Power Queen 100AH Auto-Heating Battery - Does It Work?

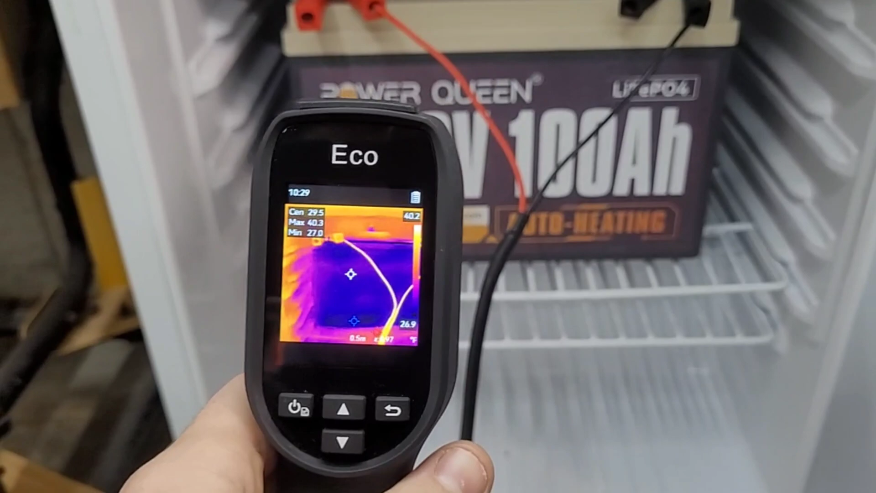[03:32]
tiny bit but if i get right down here on the floor you can see we have a ton of heat right in the bottom so looks like this one has a heating pad
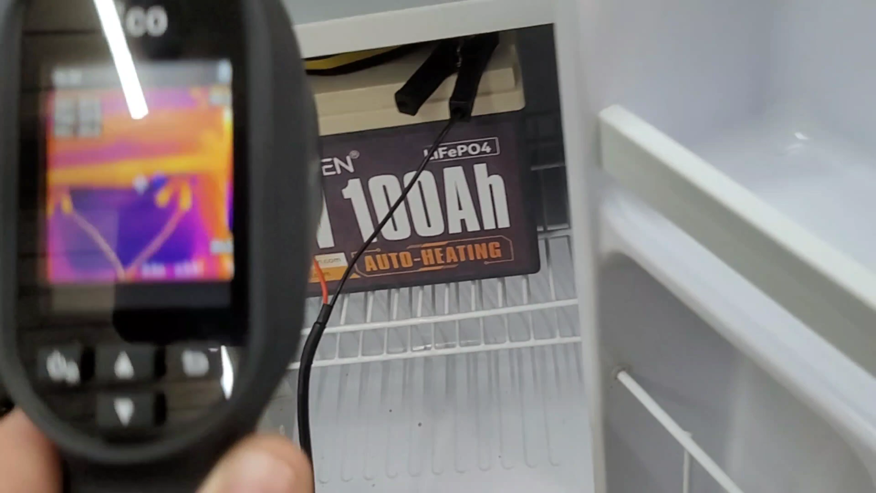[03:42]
definitely on the bottom of the cell uh sorry on the bottom of the battery pack i might turn it around and just see if there's anything on the back here might as well do that now oh this thing is fully frozen
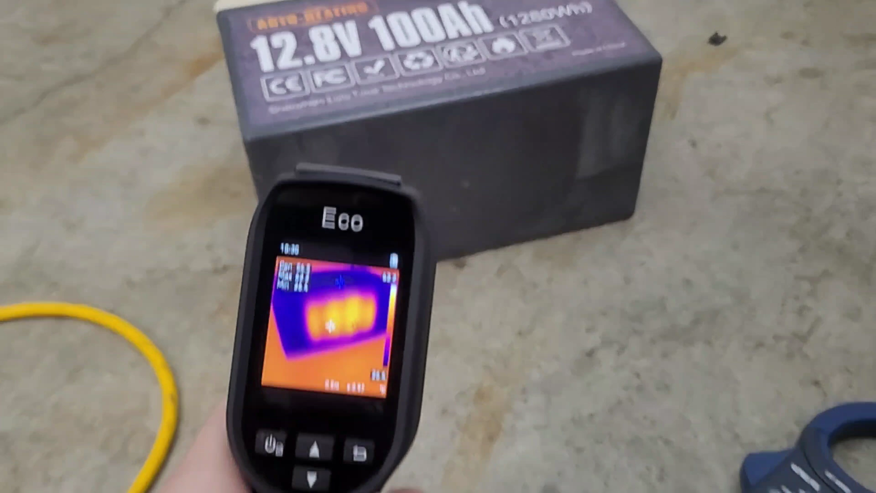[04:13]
thawed already from that heater so lots of heat coming off of that guy we've got about 63 there in the middle